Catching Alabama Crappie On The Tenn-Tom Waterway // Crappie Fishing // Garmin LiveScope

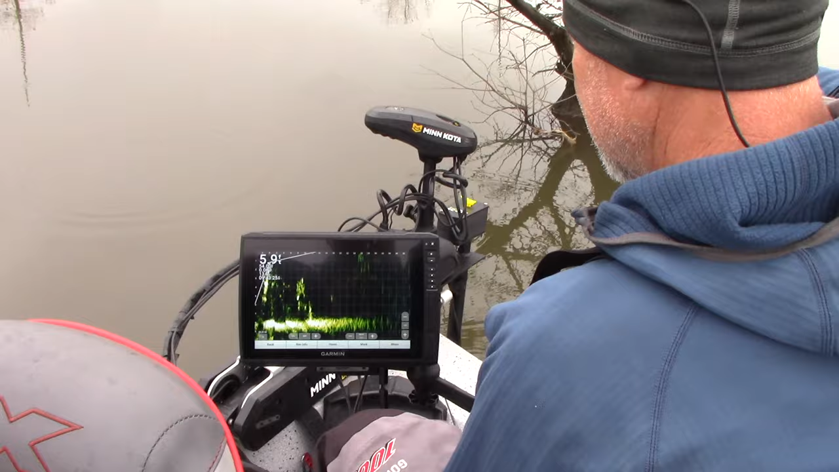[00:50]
Well, and I using a LiveScope today.
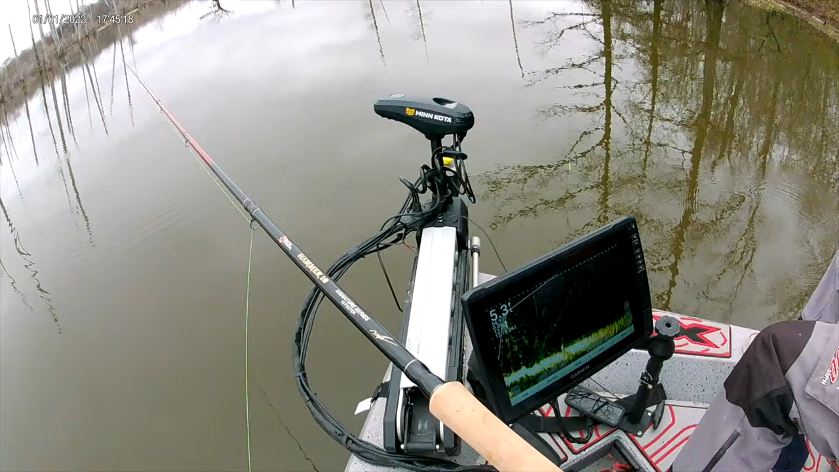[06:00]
Uh-oh. He didn't get it. He's looking at it. Start coming up with it slow. Got it. Yep. What a cold man.
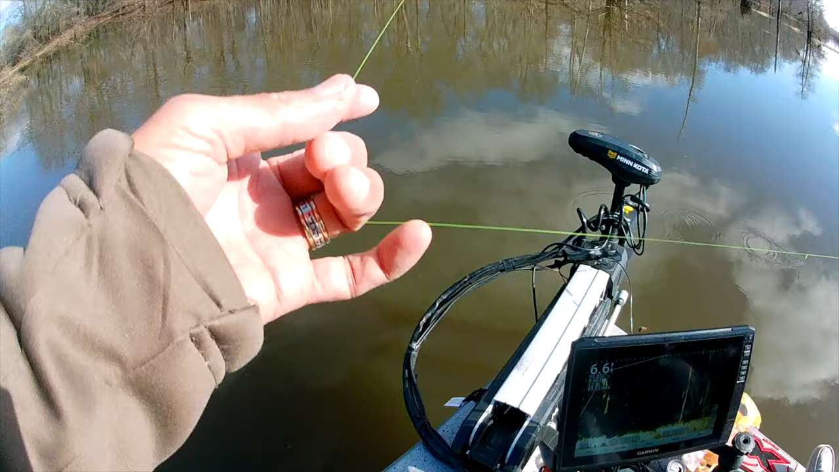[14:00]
Where's that tree? Uh-oh, what was that? Big old gar. He trying to get my jig, wasn't he? Right, that tree right there, I don't know where it is. Boy, that's got one on it. Ooh, ooh, ooh. Come on, baby. Oh, just a little closer, Doc. Just a little closer to him.
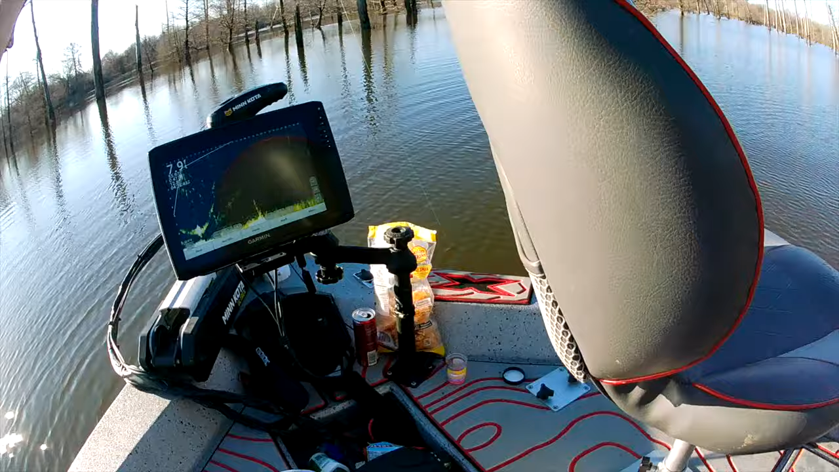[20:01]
He wasn't moving. See him down there? Jeez. I had it too.